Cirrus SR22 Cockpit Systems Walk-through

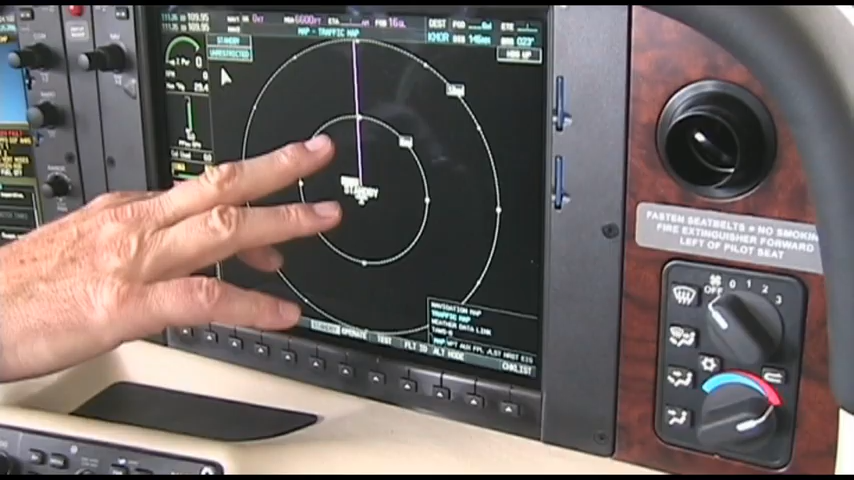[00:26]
six miles out, you can change the two miles,
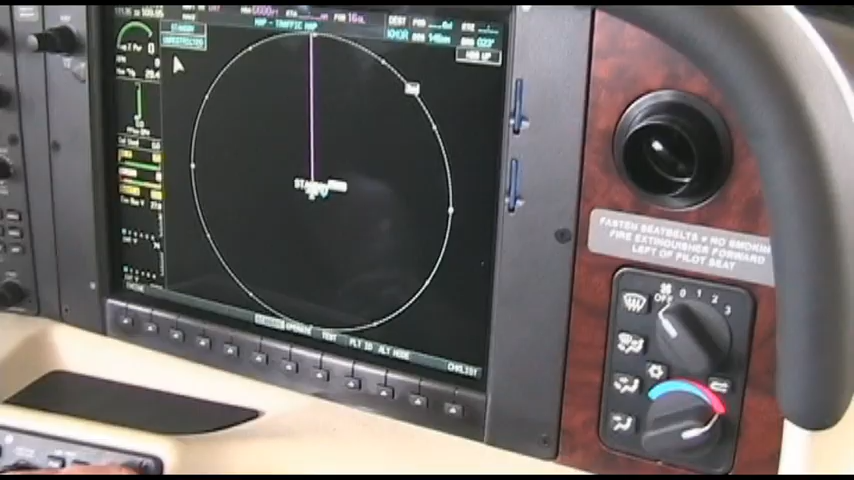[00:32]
there's a two-mile ring, and you can actually, so you can pick up, that interrogates other transponders, that's what you're seeing,